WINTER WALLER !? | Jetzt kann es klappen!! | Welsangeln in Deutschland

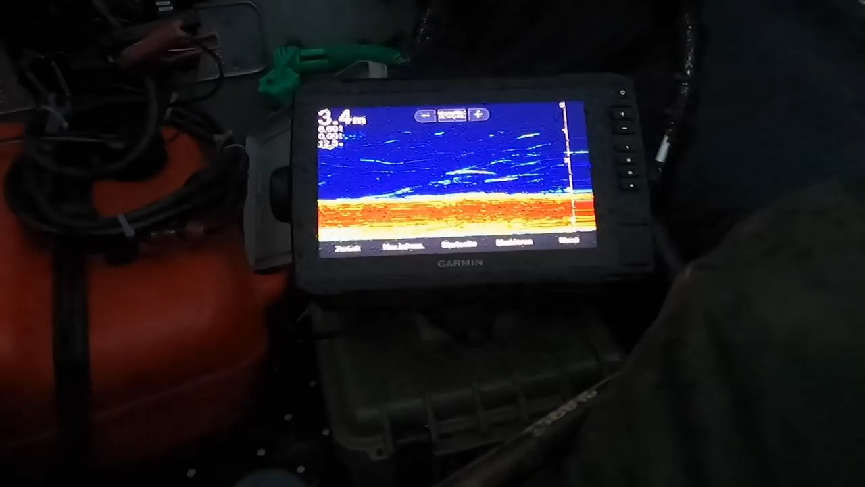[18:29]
Wichtig ist es gerade im Winter, dass wir halt grundnah angeln.
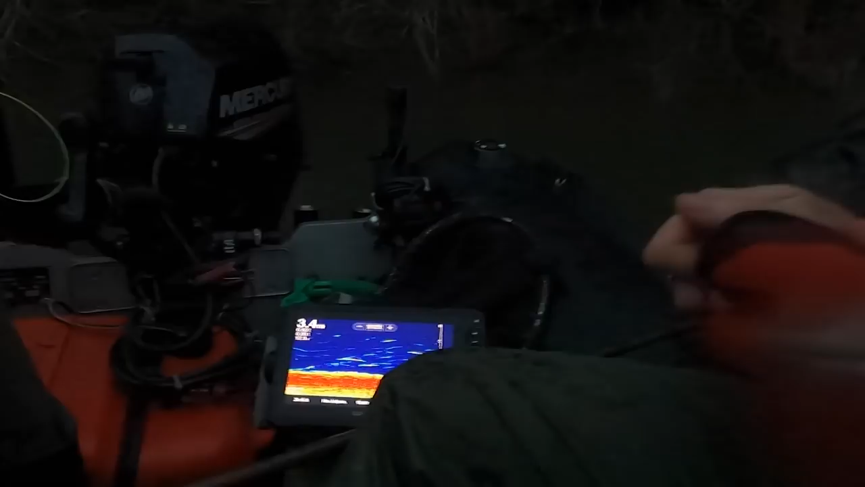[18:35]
Und jetzt ist hier eine Wassertiefe von 3,5. Jetzt habe ich auf 3,5 eingestellt.
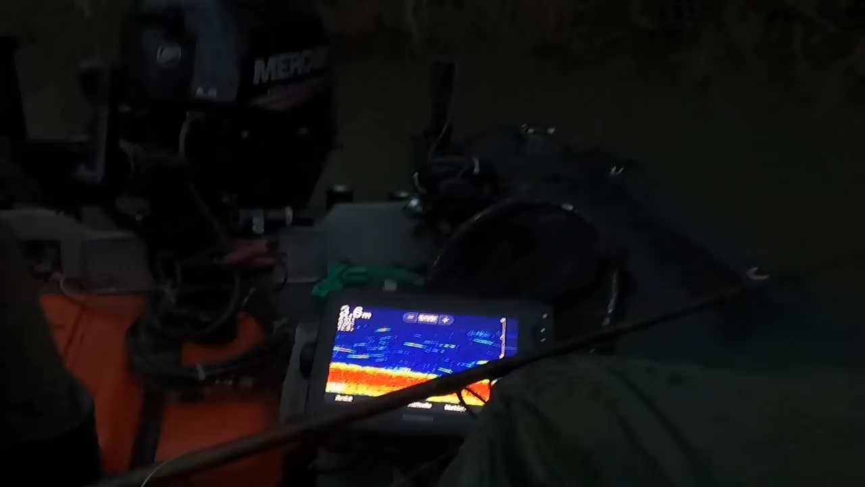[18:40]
Es soll mal noch steigen, der Pegel vom Rhein, noch so 40, 50 cm und dann passt es.